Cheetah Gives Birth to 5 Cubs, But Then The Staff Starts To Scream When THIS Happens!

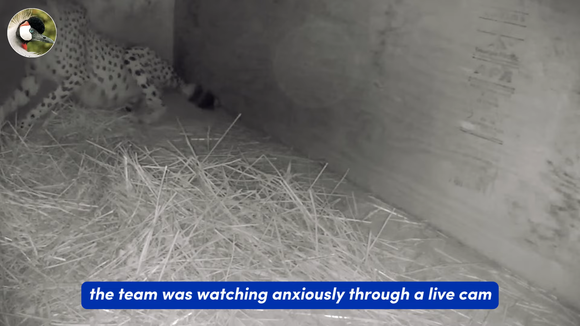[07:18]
Milani first struggled to get comfortable, standing up and sitting down repeatedly with impatience.
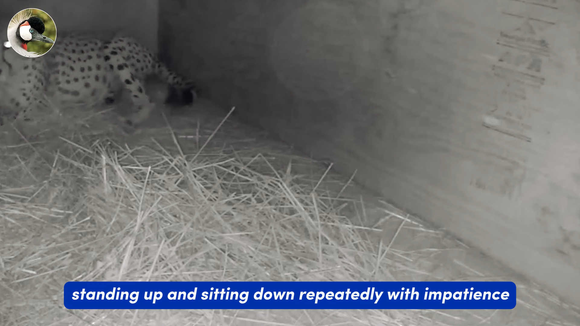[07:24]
No matter how she tried, she was unable to find a comfortable position.
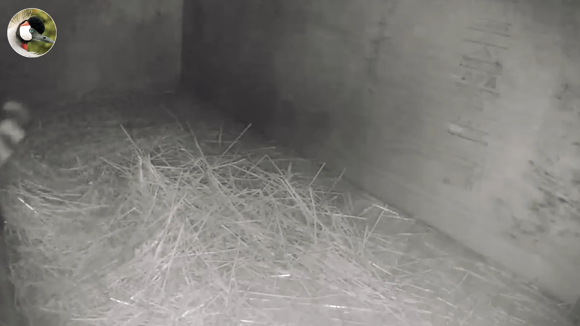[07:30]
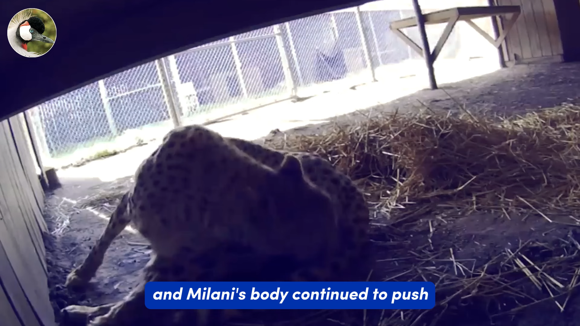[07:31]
Contractions grew closer and Milani's body continued to push, heaving on the inside while she remained calm on the surface.
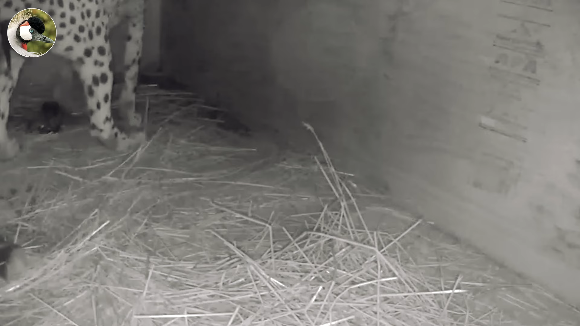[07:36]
With her final push, a tiny cub dropped out from behind her, landing softly on the hay below, wriggling around but barely conscious.
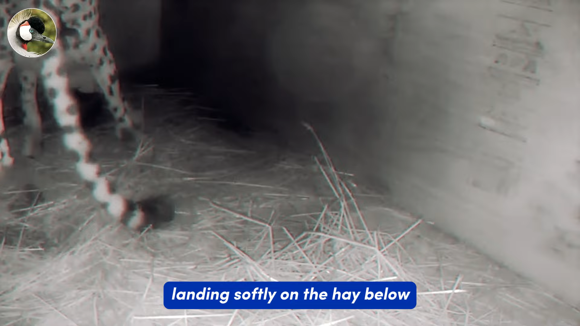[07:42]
The senses of the world filled its eyes and ears while it grappled with the new movement of its body.
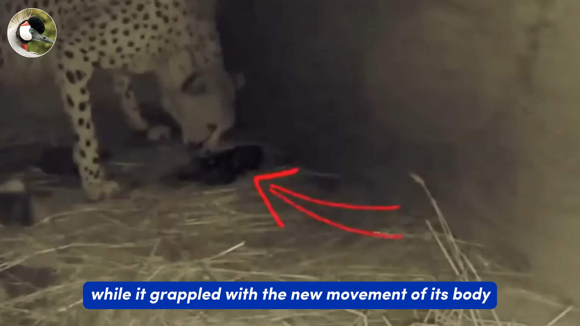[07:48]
The surveillance room erupted with celebration,
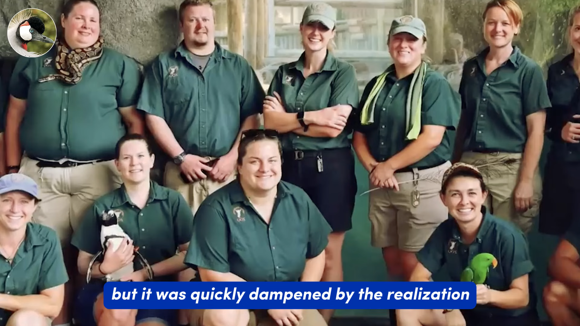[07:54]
but it was quickly dampened by the realization that they were only a fifth through the ordeal. Half an hour later, a second baby popped out from Milani.
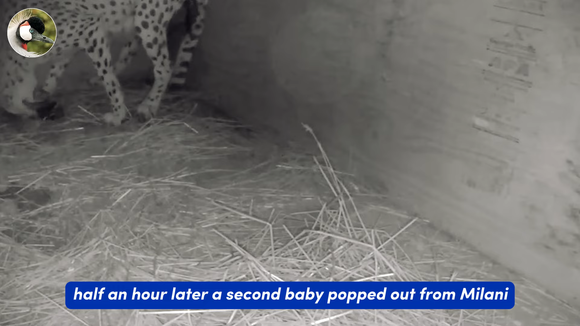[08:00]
The interval between each birth widened, and the mother was growing tired. It was dark when she first went into labor and crawled into the enclosure.